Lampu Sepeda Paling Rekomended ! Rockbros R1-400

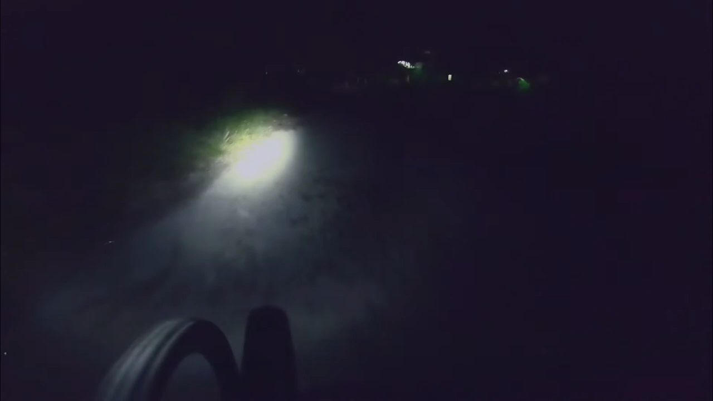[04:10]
terang beneran takut blok lagi ya oke oke
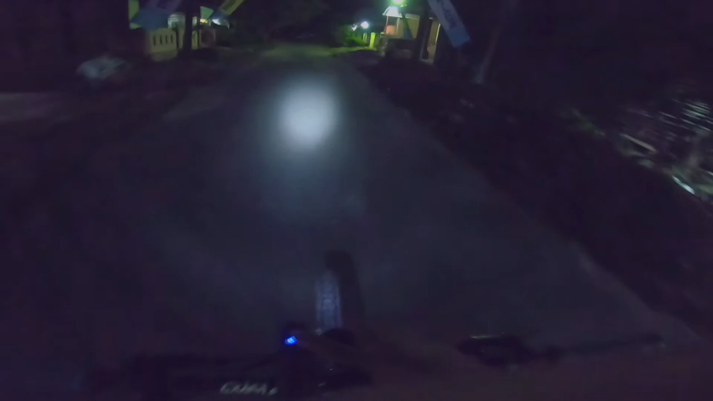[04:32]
yang nggak terlalu terang kita tidak pedukin